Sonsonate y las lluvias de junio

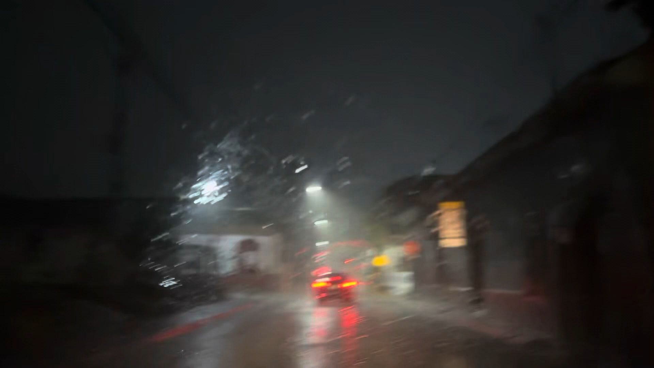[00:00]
Asi es basicamente Van de mar para la lluvia en su zona de... Están magnificando El rótulo que para la derecha es su zona del centro Seguimos perfecto No llevaría la propista para todos
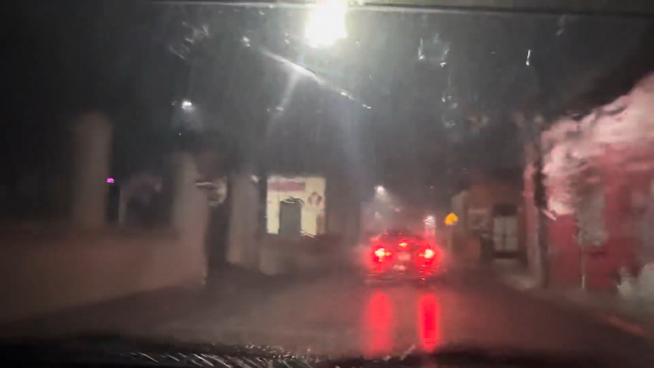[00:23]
Pero asi es basicamente
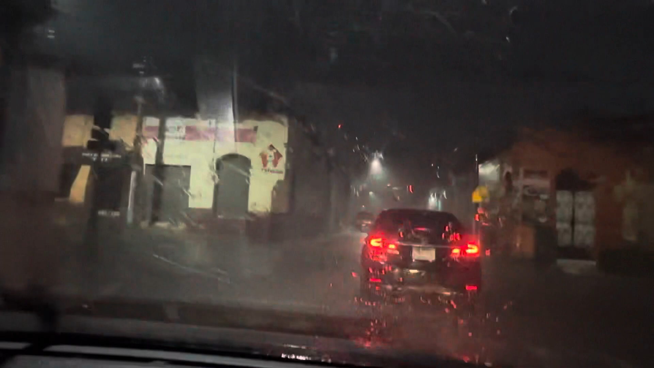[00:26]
Van de mar para la lluvia Y a la derecha le daremos para El centro del Sonsonate
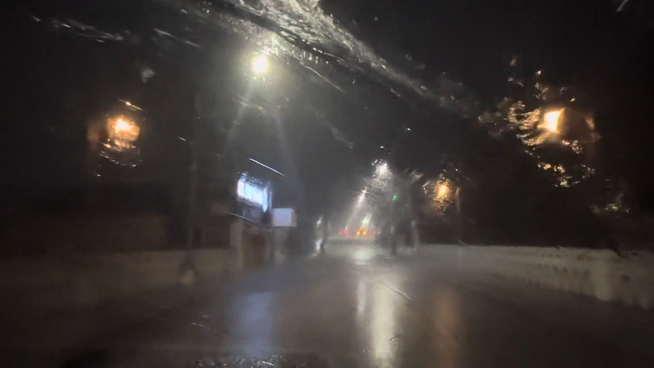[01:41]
central de Sonsonate Y a la derecha Tenemos en un parque central de Sonsonate Como esta el parque central de Sonsonate
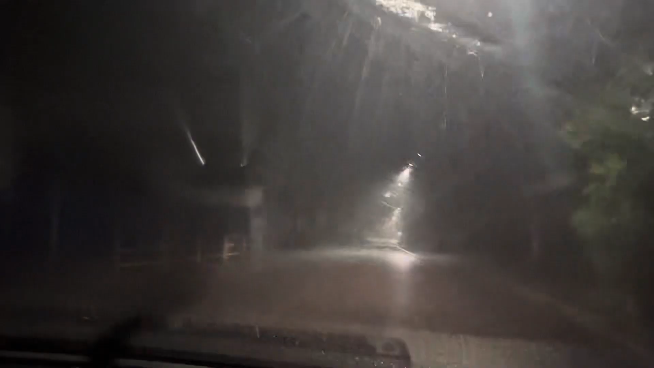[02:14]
Seguimos por toda la calle que nos va a dar a las colombianzas en la pan. Como dijo él, nos quedamos por la calle que nos va a dar a las colombianzas en la pan.